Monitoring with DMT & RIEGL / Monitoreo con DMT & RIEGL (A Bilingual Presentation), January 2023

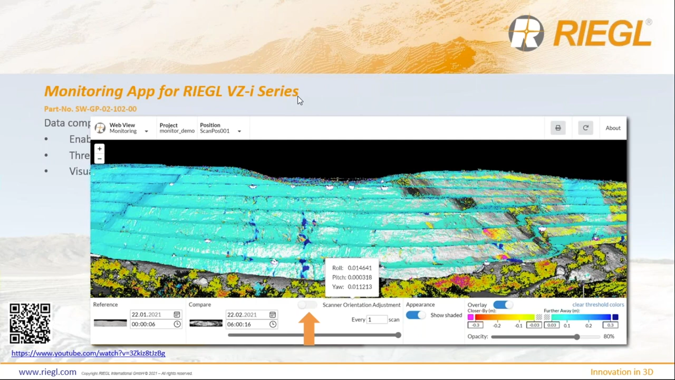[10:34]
de cuando tienen que poner más atención en una zona o en otra design compare is is pretty much the same again same
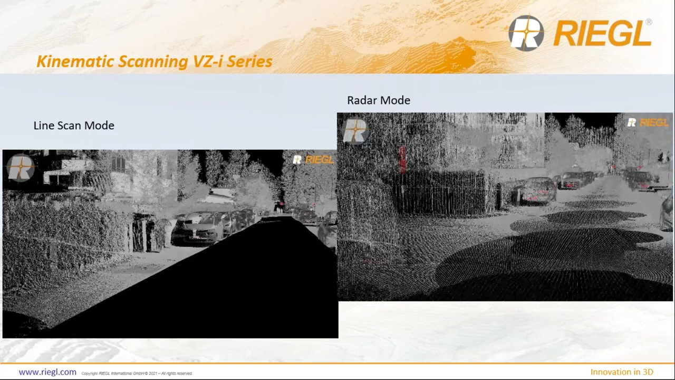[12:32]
that we can be able to be able to go to intergeo that will be available in february and that is about to look that the Global Equipos Terrestrial vz400i 2000i 600i
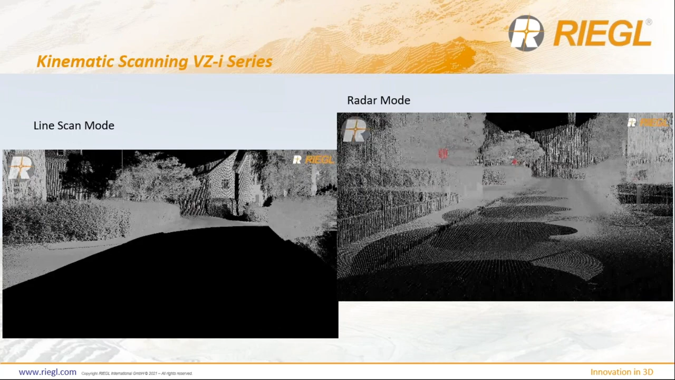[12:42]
and the available sites that will be able to collect the camera of simulating the screen that will be able to do with camera if it is correct als that is correct a satellite unit of regal will have the capacity of transit in dynamic
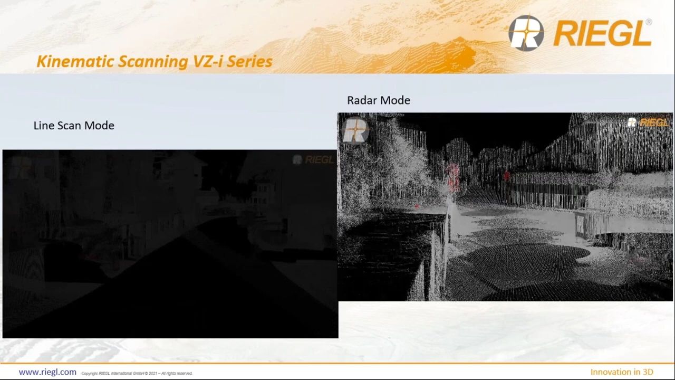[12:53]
while the vehicle can be able to move on with the vehicle of a bike or a motorcycle or a bike or a motorcycle
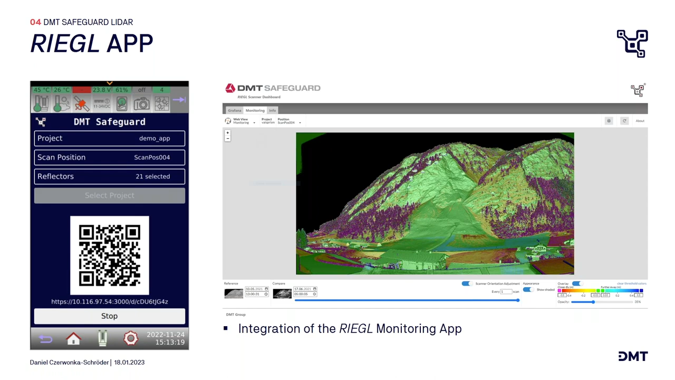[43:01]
en la aplicación de monitoreo. Y en dashboards,
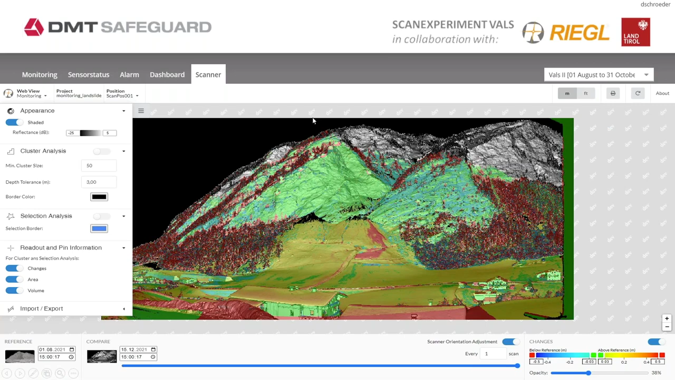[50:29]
And we integrate the monitoring app, for example, as shown on one of the last slide, And more important are the time series on the inclination sensors, for example.